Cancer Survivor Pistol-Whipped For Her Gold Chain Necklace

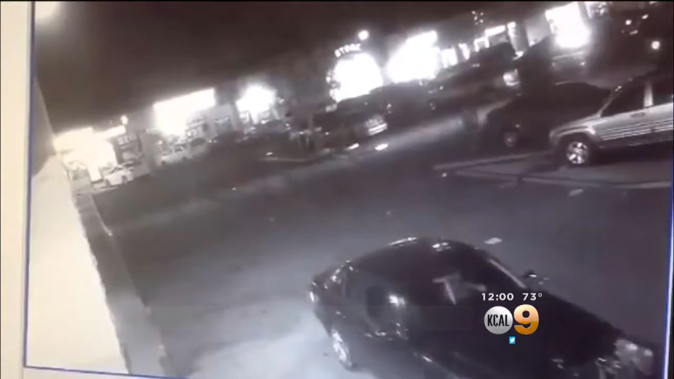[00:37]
This video was released from Fontana police. You can see two men getting into a dark Mercedes driven by a woman.